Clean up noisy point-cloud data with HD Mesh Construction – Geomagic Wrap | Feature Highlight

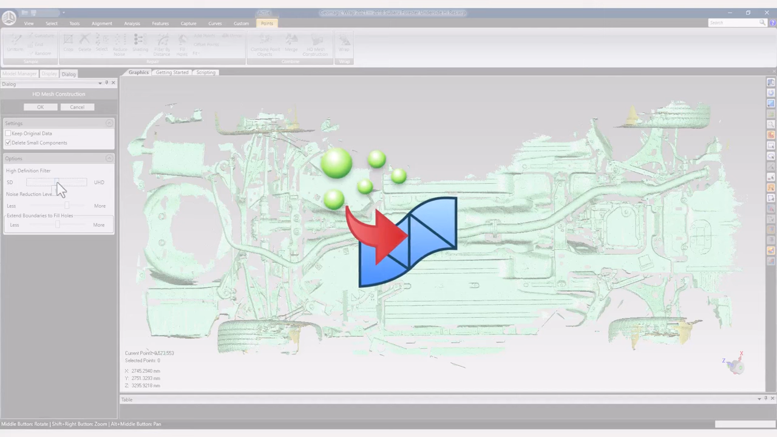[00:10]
The command is particularly useful on sparse, noisy point clouds with some occluded areas, like LiDAR data.
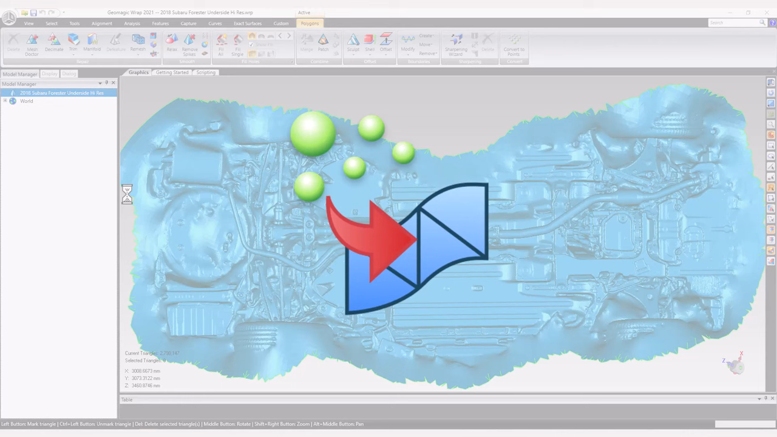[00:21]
It can quickly create cleaner, more manifold meshes for autosurfacing and other downstream uses.
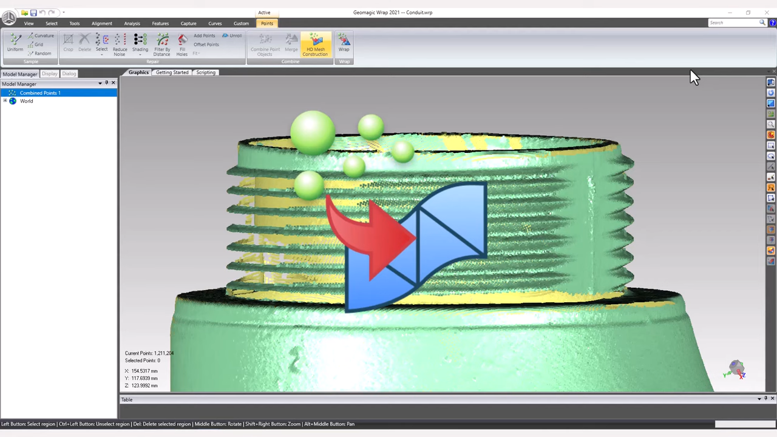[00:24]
The command can be found on the Points tab when there is an active point cloud in the model manager.
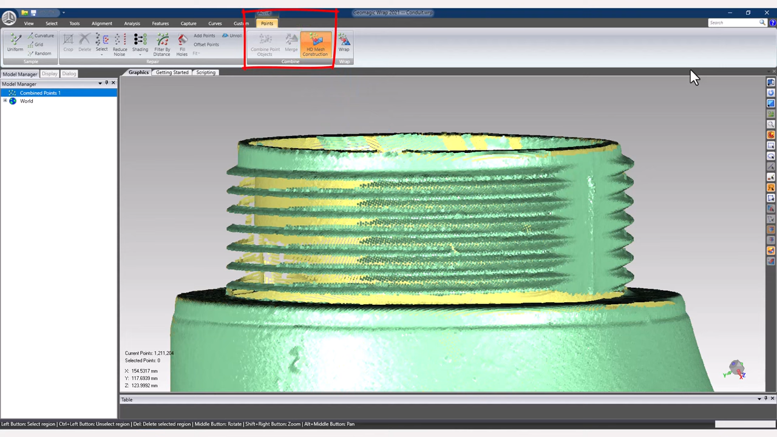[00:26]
In general, the command functions similar to the legacy rack triangulation command with a few notable differences, mostly in the way that the mesh is generated, which requires a slightly different set of options. There are familiar checkboxes for retaining the original scan
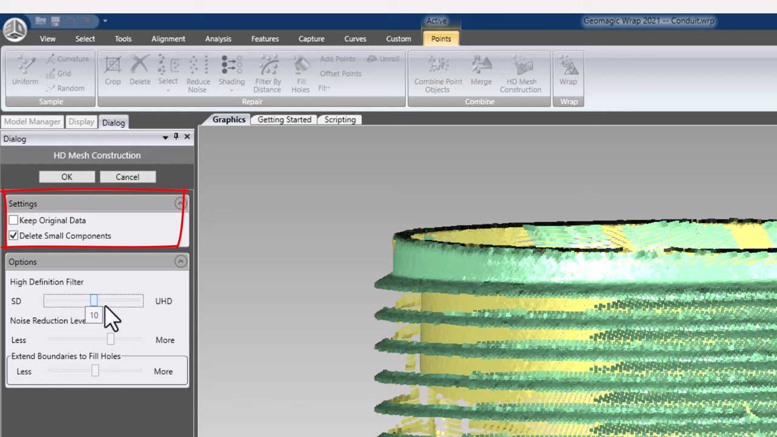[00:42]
and deleting small detached polygon components to create a more manifold result. The remaining options control the result polygon size with the HD slider.
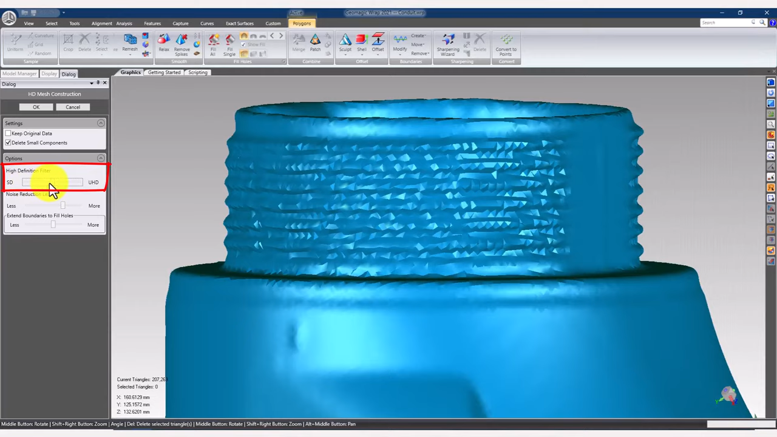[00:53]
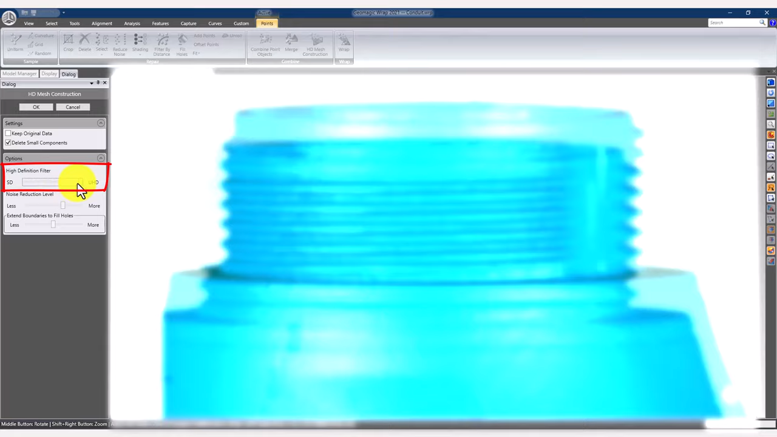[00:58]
The amount of smoothing to the final object with the Noise Reduction slider.
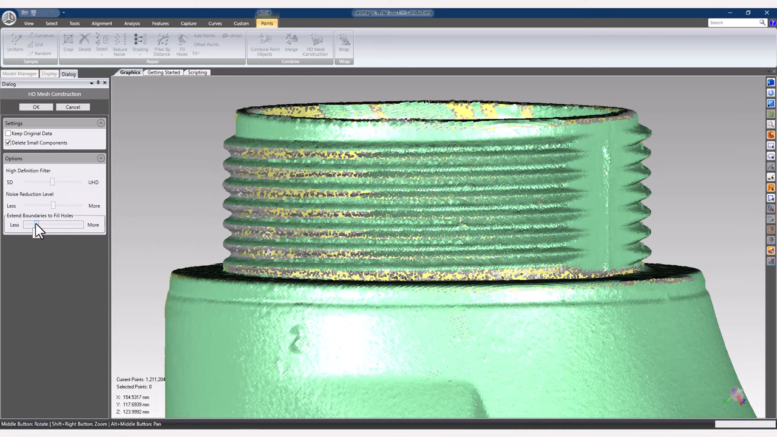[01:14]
And how far boundaries are allowed to be extended to fill holes in the resulting mesh.
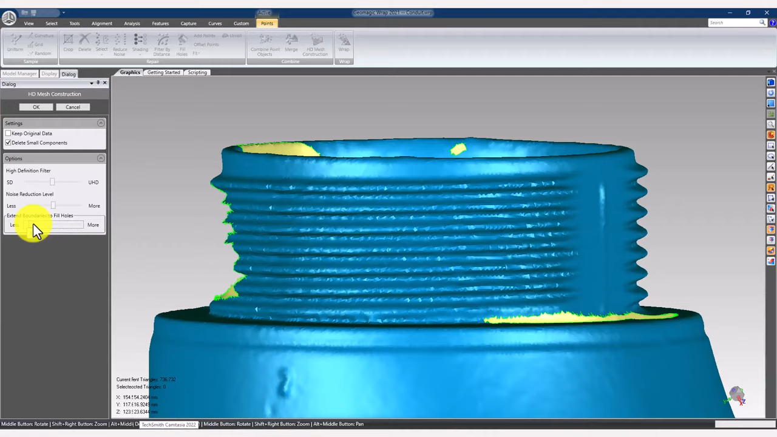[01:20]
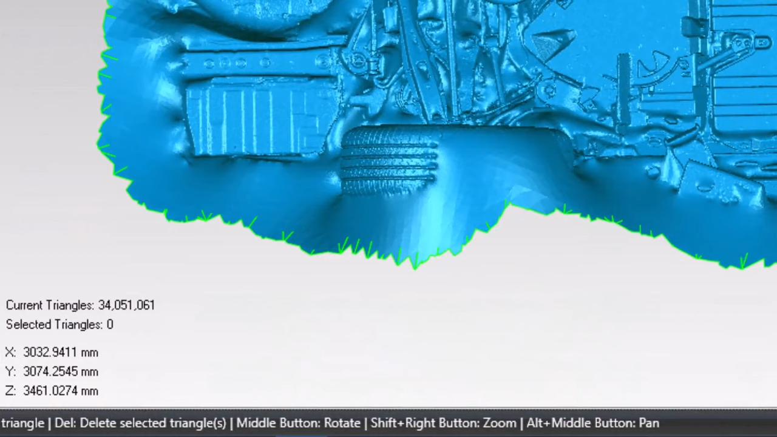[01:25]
The full UHD option can create some gigantic meshes, and the boundary extend option can get pretty aggressive trying to fill holes,
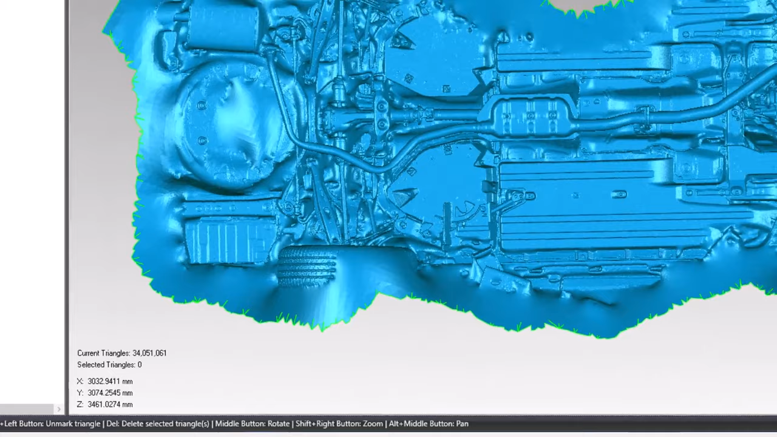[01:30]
so use those extreme settings only after verifying that more middle-of-the-road settings didn't create the desired result. With that in mind, the HD mesh construction tool can greatly simplify the sometimes intensive tasks required to get a clean,
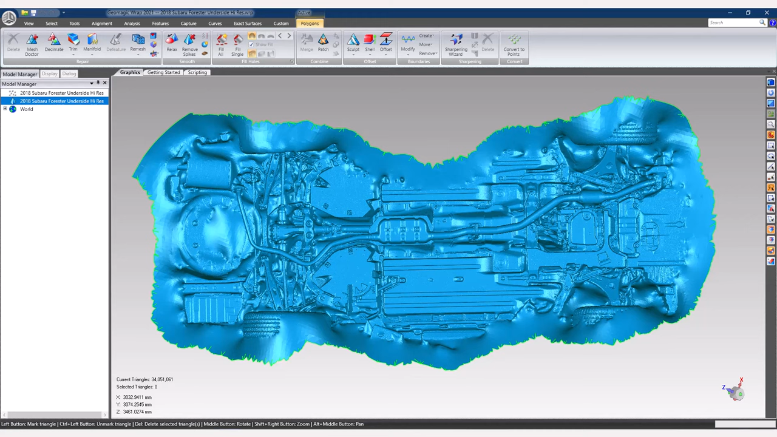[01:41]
watertight mesh out of noisy or incomplete point clouds.